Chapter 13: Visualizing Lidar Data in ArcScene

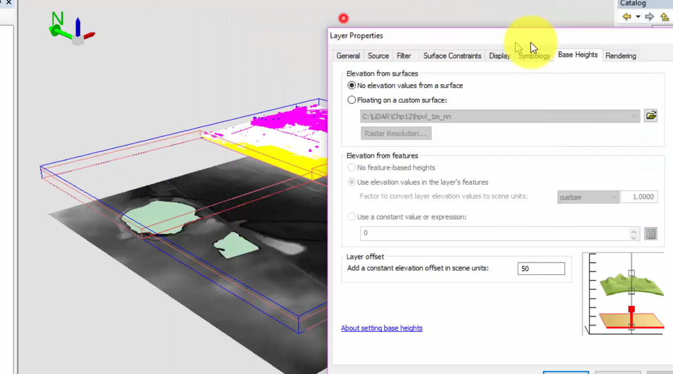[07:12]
If we change it to negative 1000, the last data set will appear under the other layers. You can change the offset to whatever works best for your particular application.
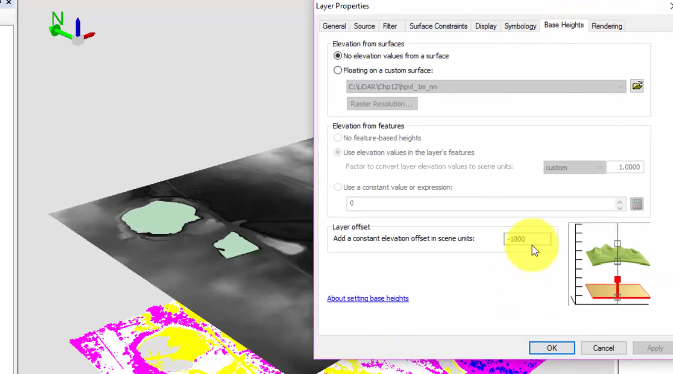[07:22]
Close the properties dialog box when we are done. Now open the DEM properties dialog box.
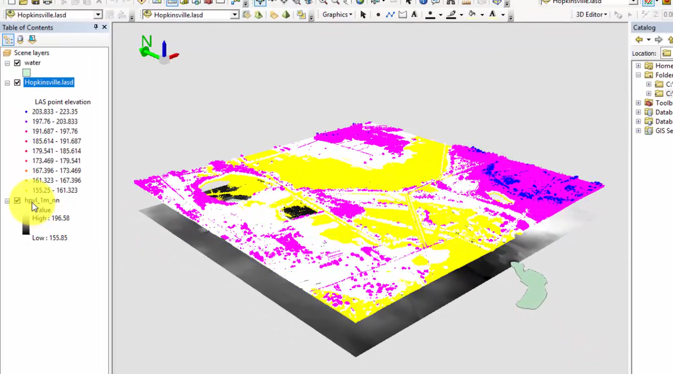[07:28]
It also has a base heights tab.
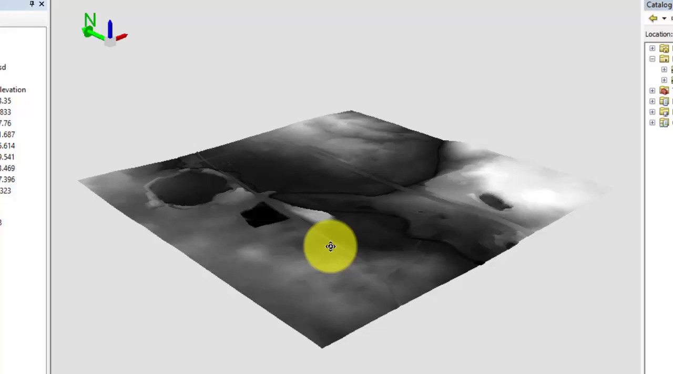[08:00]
Now turn on the water layer, open the properties for the water layer, go to the base heights tab, click on floating on a custom surface, and select apply.
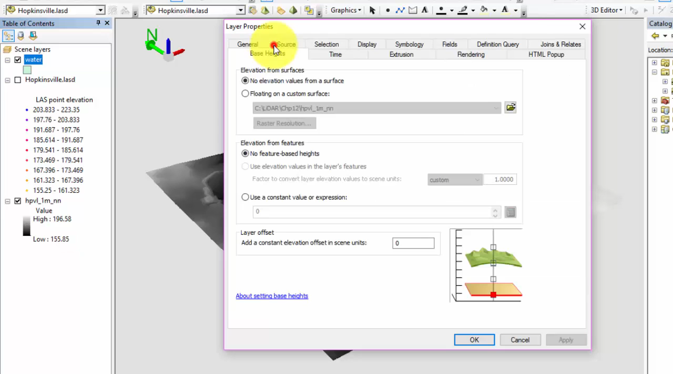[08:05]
The water is now floating at the appropriate areas on the DEM. It's important to note that this is just for visualization purposes, but these techniques can help when editing vectors or when identifying unclassified LiDAR points in ArcMap.
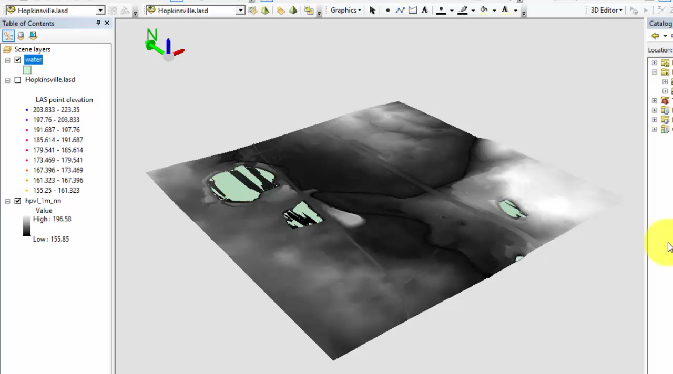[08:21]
Now turn off your DEM and water files, and turn on the last data set, go to properties, and then rendering.